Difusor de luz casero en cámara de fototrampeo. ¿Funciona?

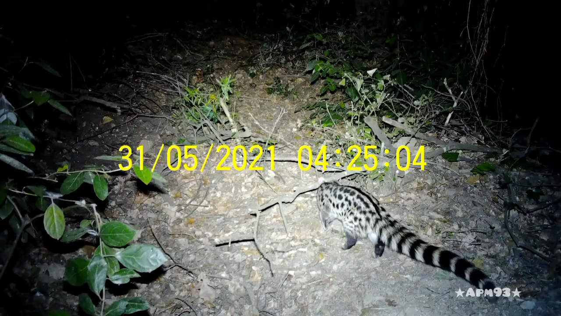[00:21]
En estos vídeos por ejemplo podemos ver esta jineta. La parte central queda un poquito sobreexpuesta.
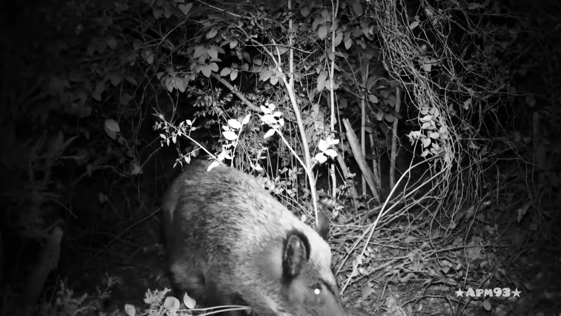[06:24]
Como es este caso. Donde la profundidad de imagen no nos interese tanto. Como sí que los laterales queden bien iluminados.
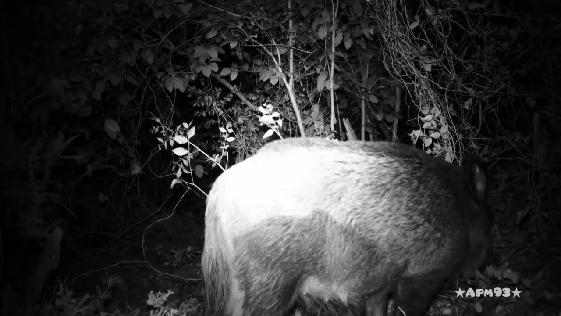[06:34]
Aquí el alcance con este primeros arbustos. Y luego, que también no nos los hay a unos 5 metros. Pues no nos interesa tanto. El alcance con el difusor sería ya correcto. Otro ejemplo práctico donde nos interesaría utilizar el difusor.
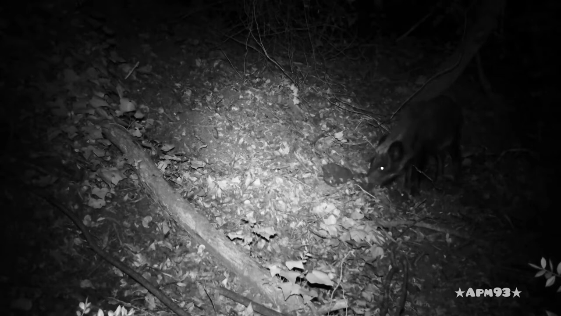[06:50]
Porque la cámara está apuntando hacia el suelo, más o menos. Y la verdad es que los laterales quedan supuestos. No nos importa mucho llegar lejos porque está el suelo. No nos importa iluminar bien los laterales. Así que habría que tener en cuenta, a lo mejor en días de lluvia, no utilizar el difusor. O en periodos de lluvia. Aunque con un elemento plástico yo creo que no habría ningún problema. Aquí vemos que lo interesante está a un metro y medio,
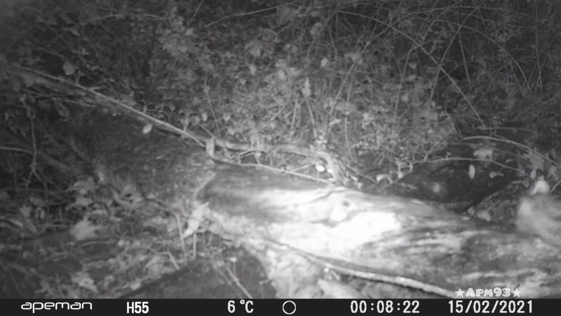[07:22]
dos metros de la cámara, en esos troncos. Entonces nos interesaría subexponer la parte central y sobreexponer los laterales. Además, gracias a la maleza que hay detrás, no nos importaría mucho el alcance. Por otra parte, eso sí, deberíamos considerar si poner el difusor haría más visible la cámara al ojo humano sobre todo. Y nos interesa. Eso ya a criterio de cada uno.
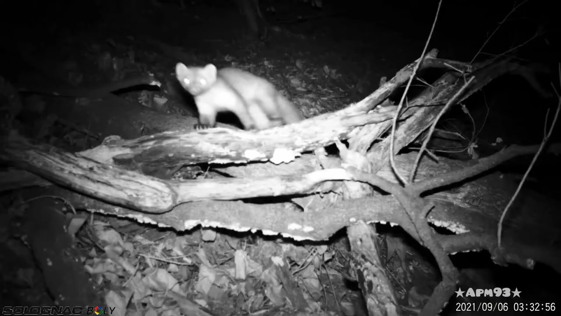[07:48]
Y un último caso, donde vemos un poquito lo mismo, que es que las ramas están bastante en primer plano. Y nos interesa que no se sobreexponga eso. Y en cambio, nos interesaría que el tronco que hay detrás, caído, se iluminara bien a los laterales. No como pasa en esta imagen.
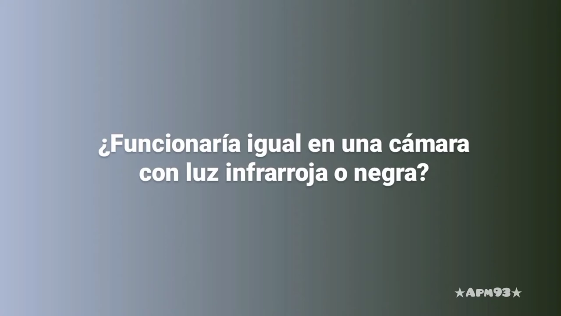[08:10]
Ahora bien, ¿serviría el difusor en una cámara con luz infrarroja o negra?
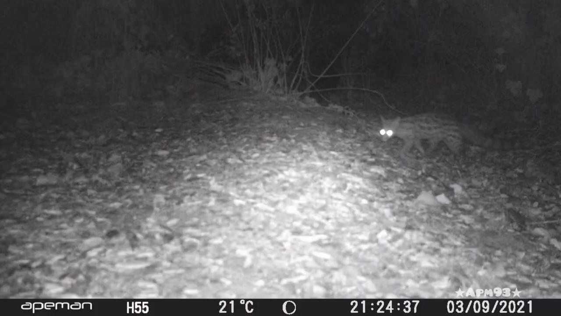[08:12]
Pues como no he hecho la prueba, no os puedo decir si sí o si no. Pero me gustaría hacerla y traeros un poquito el resultado. Porque yo creo que sí que debería servir. Y en algunas imágenes como aquí, que vemos que los laterales también quedan supreexpuestos. Y sobreexpuesto el suelo, pues nos interesaría tenerlo.